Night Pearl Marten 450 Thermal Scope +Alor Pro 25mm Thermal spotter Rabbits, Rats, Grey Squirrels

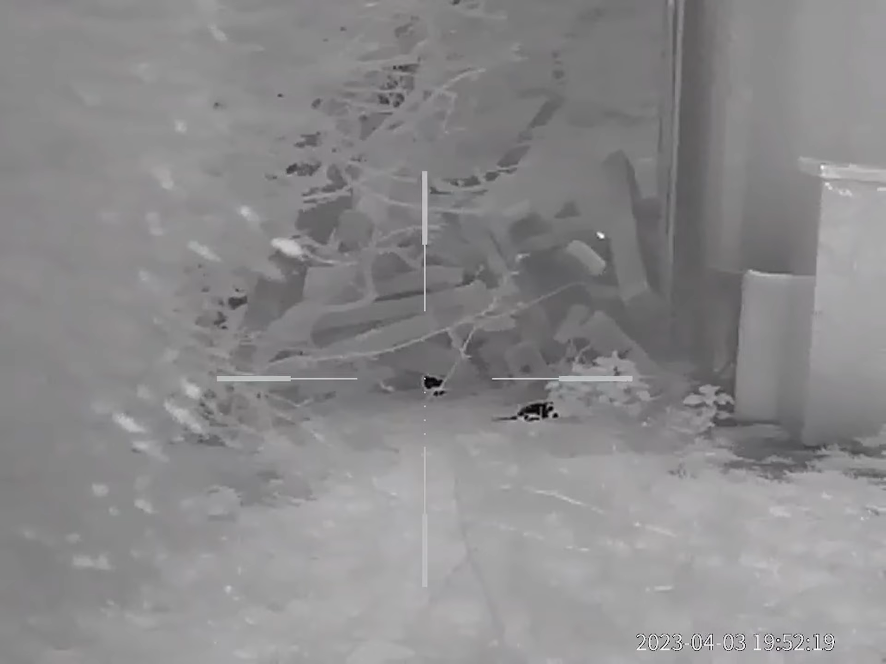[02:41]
One thing you have to do when using a thermal scope is choose your shot.
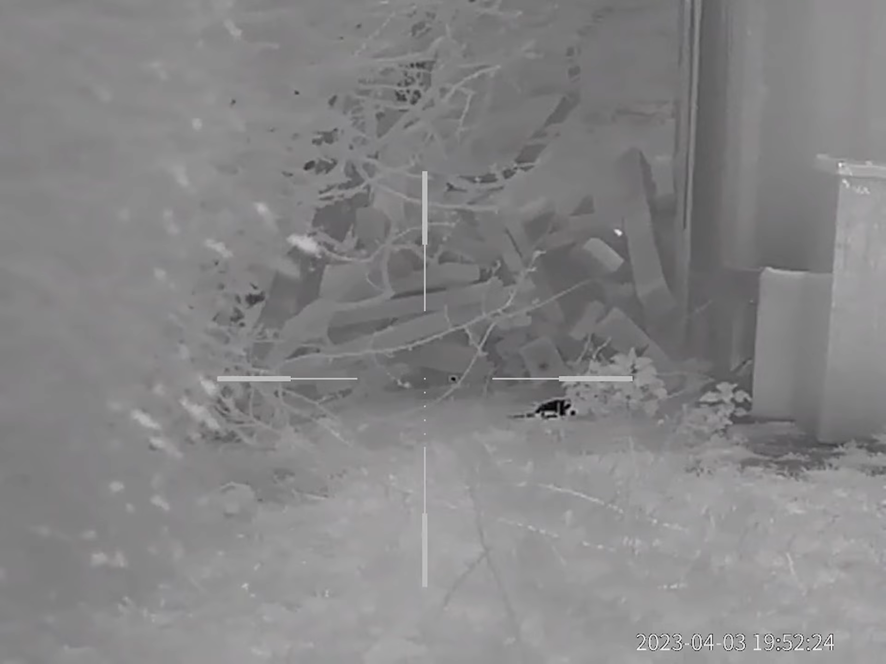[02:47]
As you could see at the start of this clip the rat was hidden behind the nettles which would obviously deflect the pellet. But as soon as it comes out it gets the treatment.
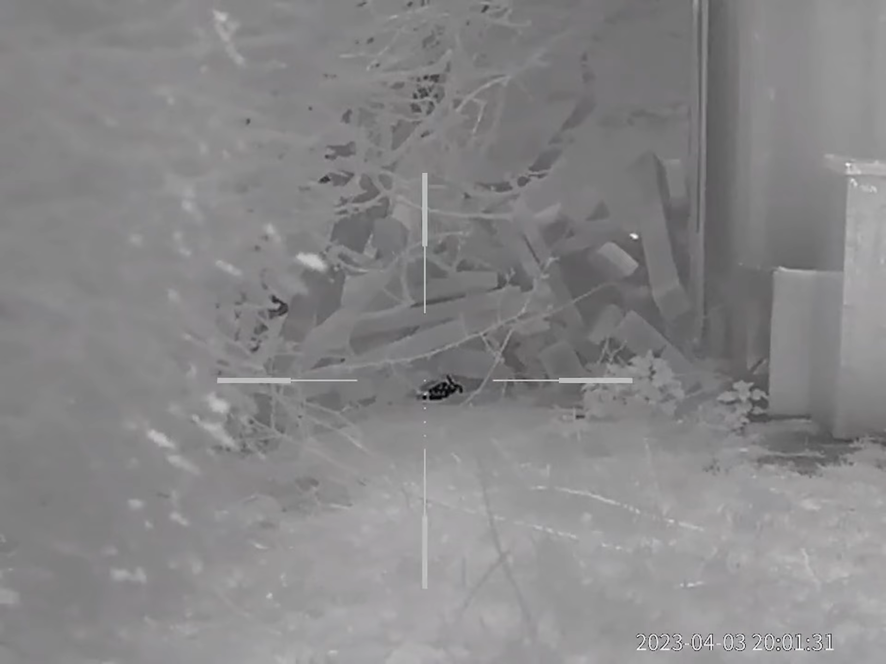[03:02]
On this one here keep watching you'll see the pellet go through its head and leave the black dot behind it. It's the heat generated from the pellet hitting the wood.
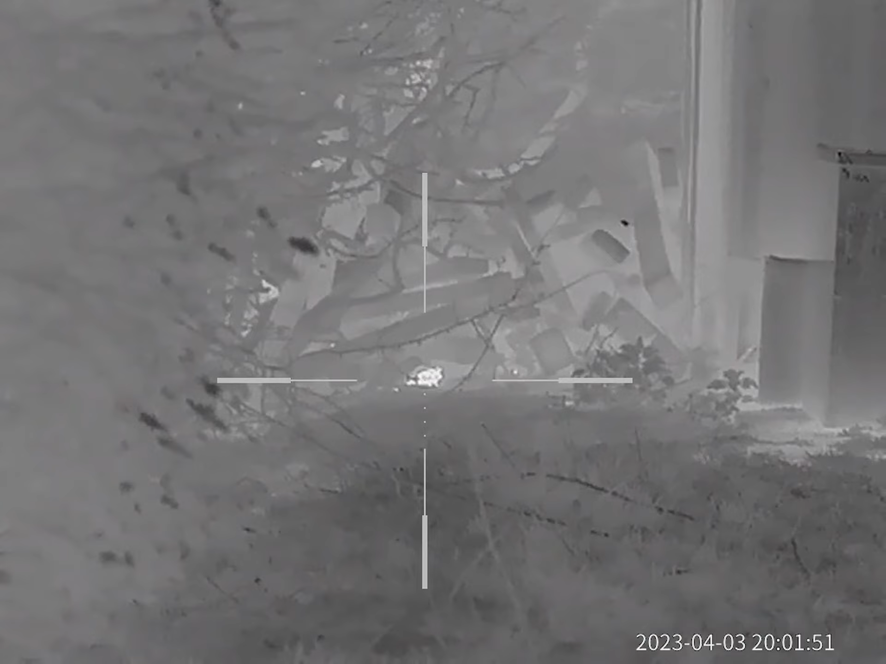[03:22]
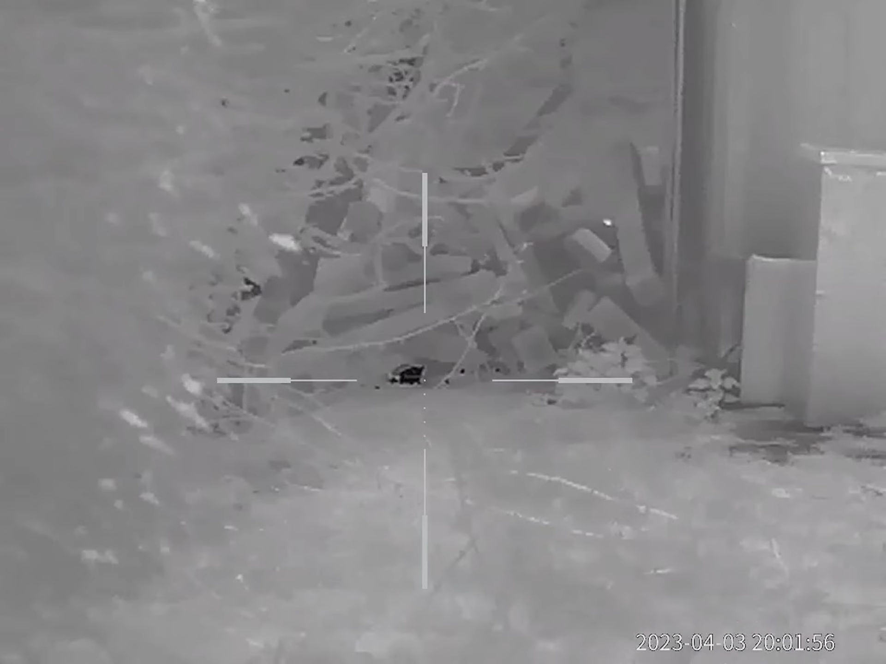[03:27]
There really is nowhere for them to hide when you're using thermal.
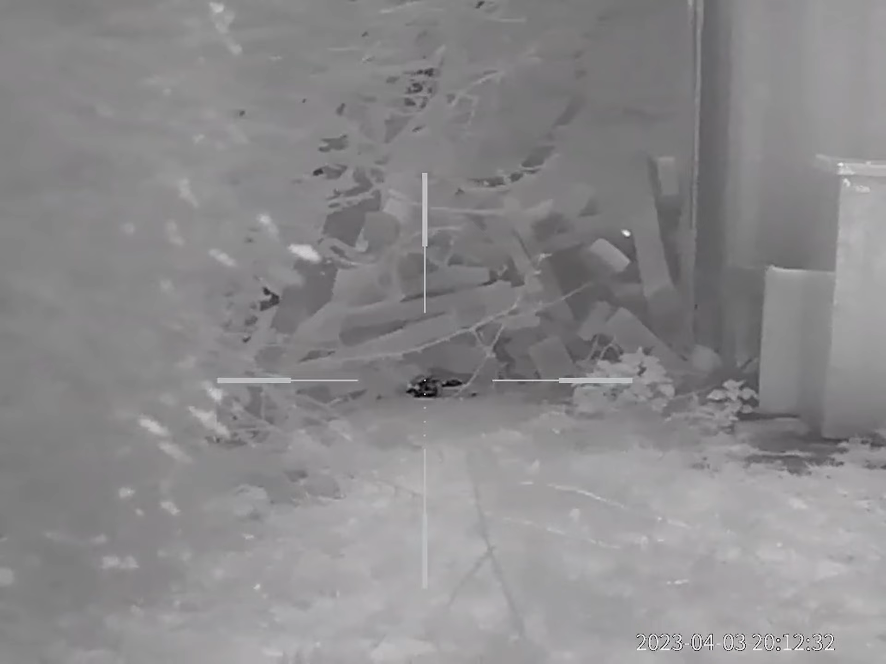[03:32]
Here's just a little flick through the different colour palettes that you can choose.
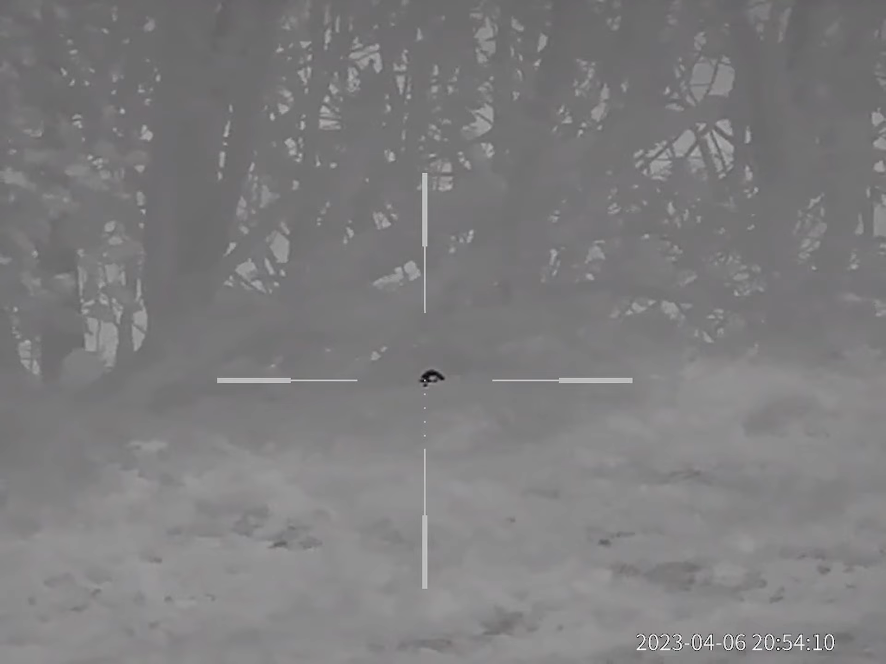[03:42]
I quite like that blue one. The green one seems really weird to me.
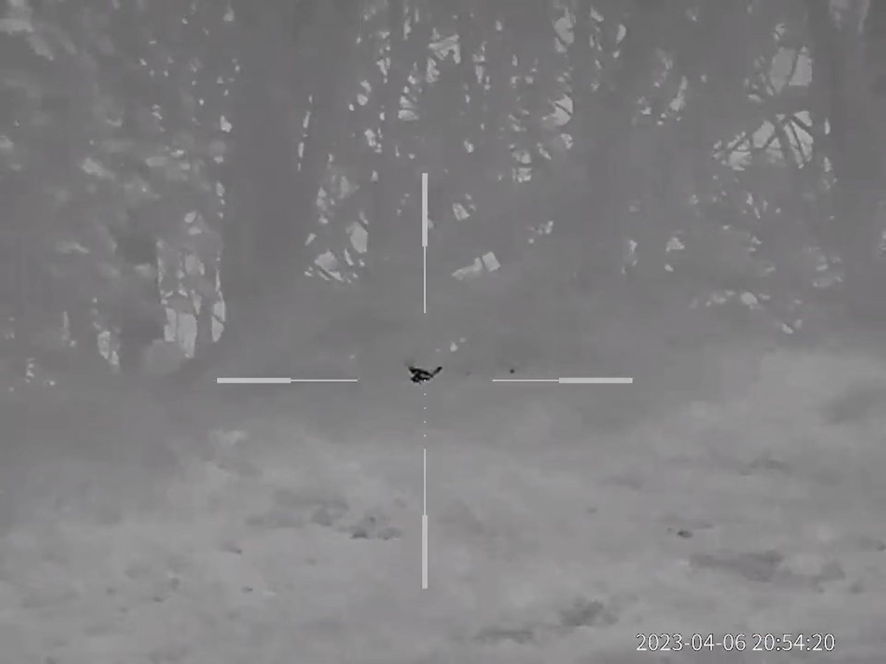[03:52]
Obviously it's all personal preference. I'm definitely a fan of the black.
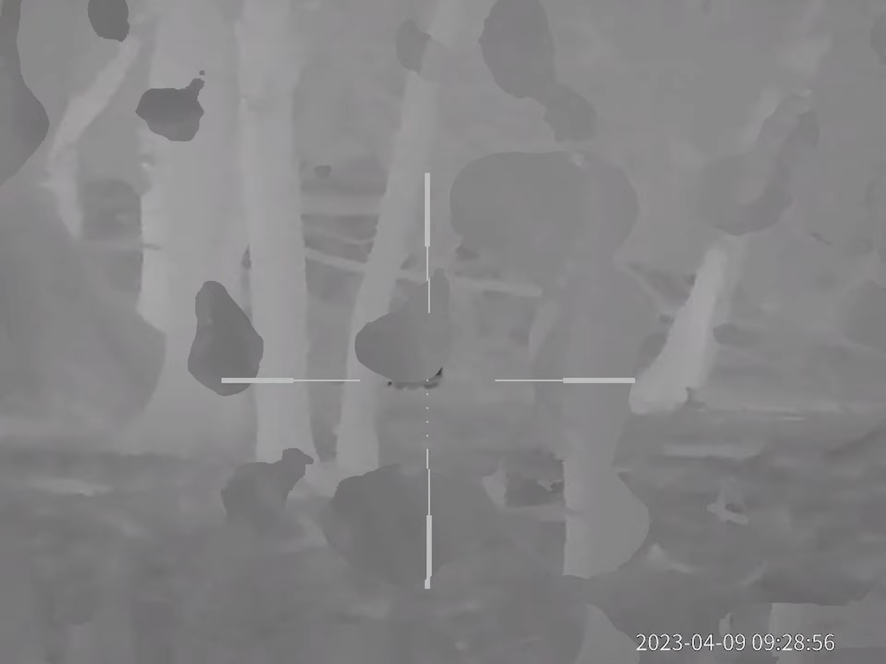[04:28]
Now here's a couple of squirrels filmed using the Allure Pro 25mm spotter.
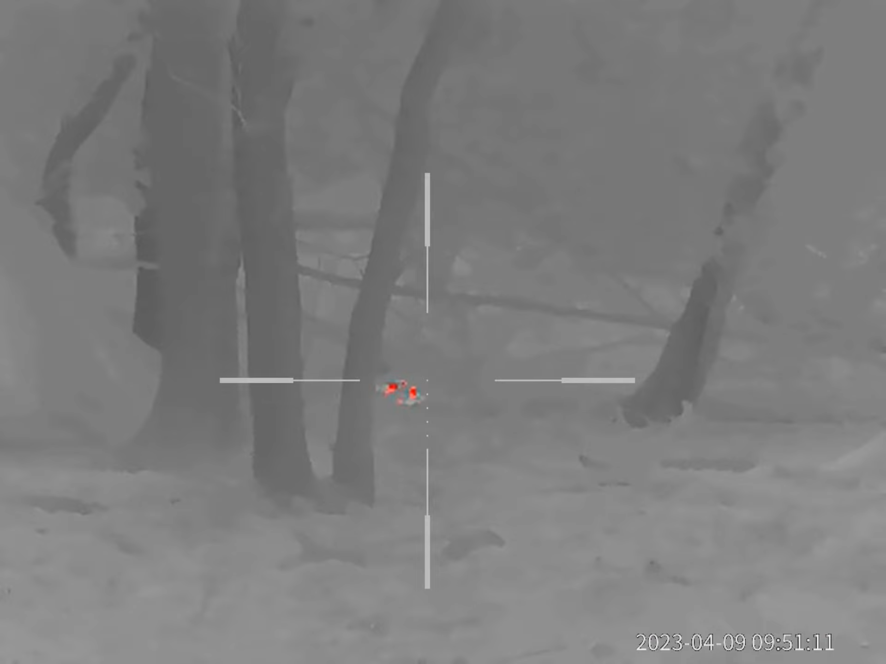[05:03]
And that got the same treatment again.
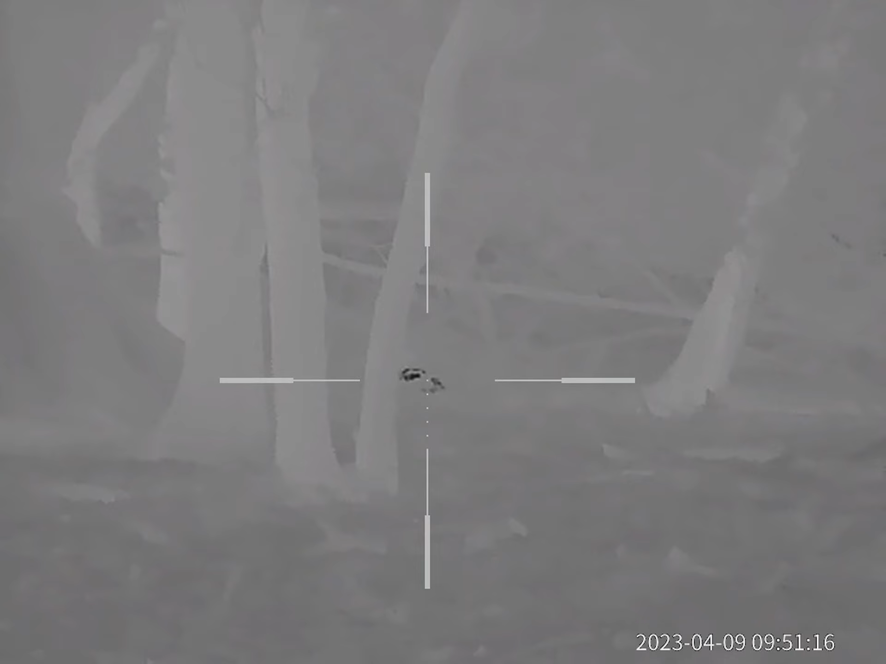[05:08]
It's a fantastic bit of kit. This is the Martin 450. I will put a link in this video. Again I'm just scrolling through the different colour palettes here. It's picking up the bleed out.